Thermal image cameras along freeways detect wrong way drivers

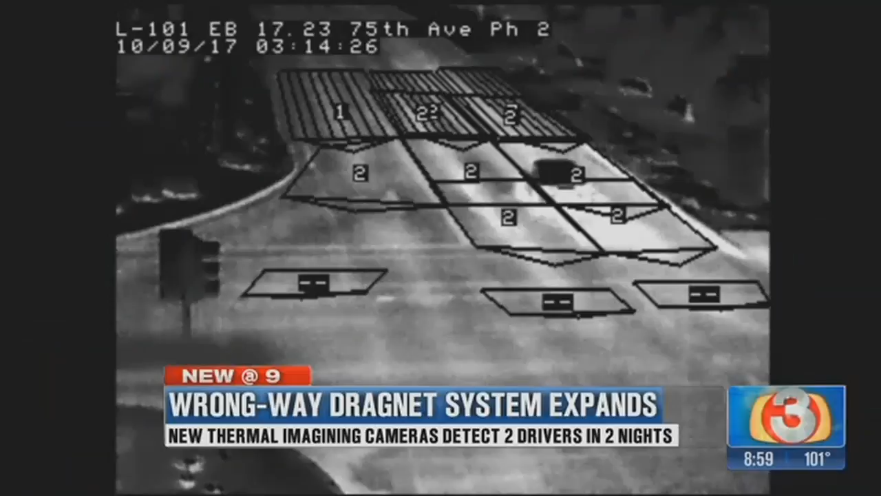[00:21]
I have a wrong-way 101 going southbound and the northbound lands at Union Hills.
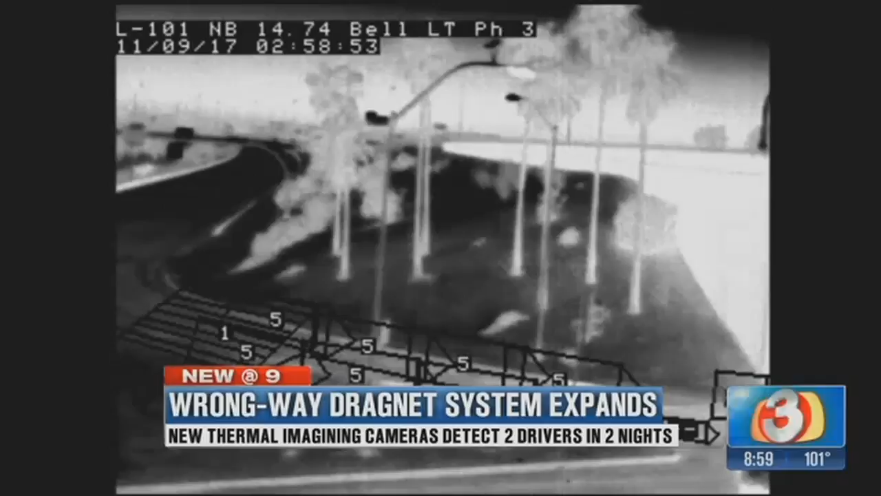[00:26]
Then another less than 24 hours later. ADOT's advising that the wrong-way alarm went off southbound on the
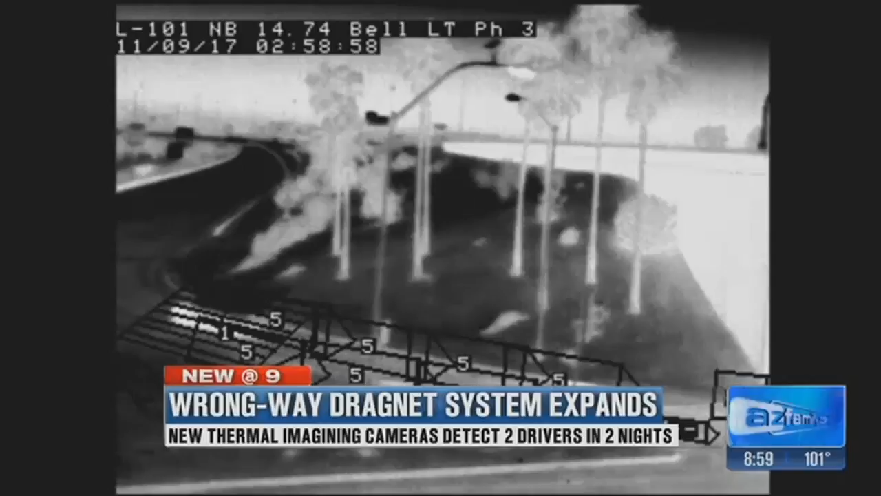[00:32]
101 at Bell for a vehicle going northbound trying to get it on camera. Both happened on Loop 101, a freeway we did not know had wrong-way detection cameras until now.